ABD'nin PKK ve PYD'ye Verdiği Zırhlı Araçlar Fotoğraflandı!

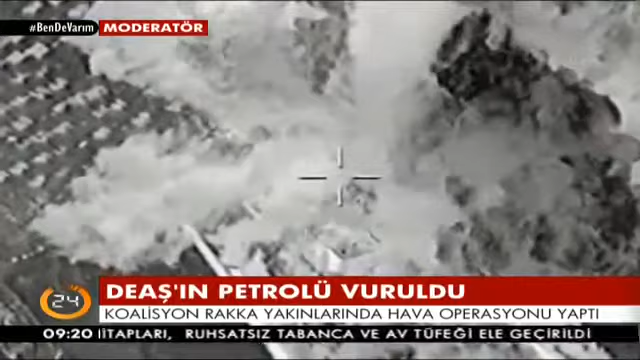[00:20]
11 yakıt tankeri, 6 petrol varili, 3 petrol refinerisi, 1 petrol deposu, militanların kullandığı mevziler, tüneller ve bir bina yok edildi.
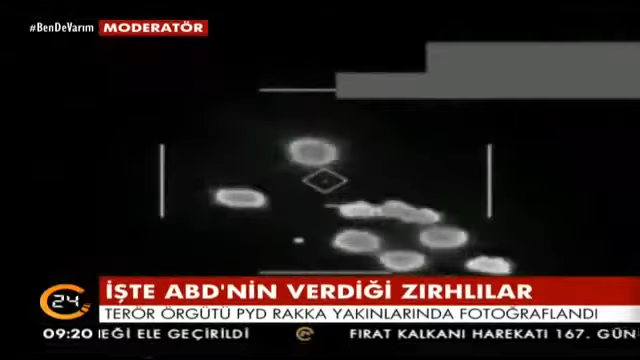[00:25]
Terör örgütünün bölgedeki tedarik yolları da tahrip edildi.